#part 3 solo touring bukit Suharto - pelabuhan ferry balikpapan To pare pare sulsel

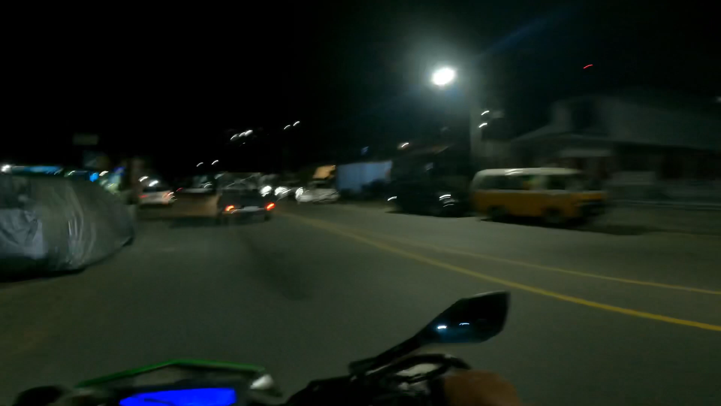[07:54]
Itu di atas gunung semua, kayak burung walet aja sudah.
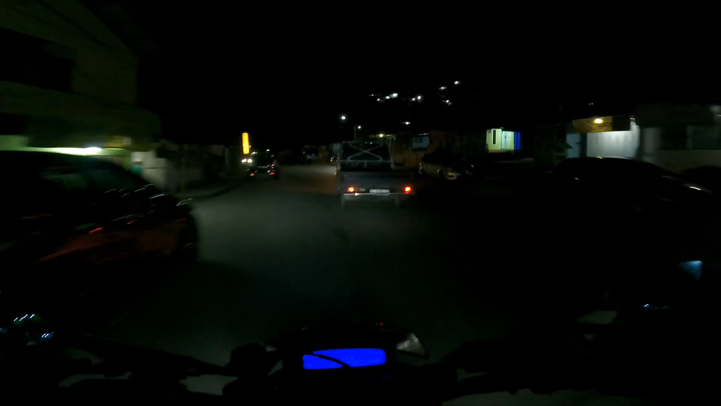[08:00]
Bisa longsor juga kayak apa, tapi kayaknya gunungan sih, gunung batu kayaknya. Langsung pelabuhan, langsung
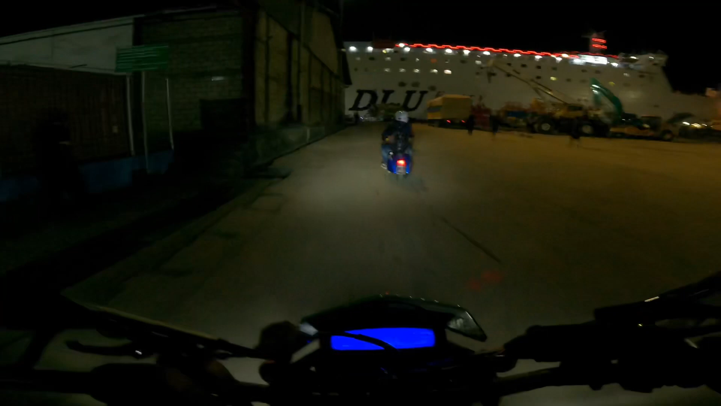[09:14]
Jadi kita ketemu barengan sama anak Vespa. Sudah jam 2, kita masuk, ada kapalnya sudah datang, bilang guys.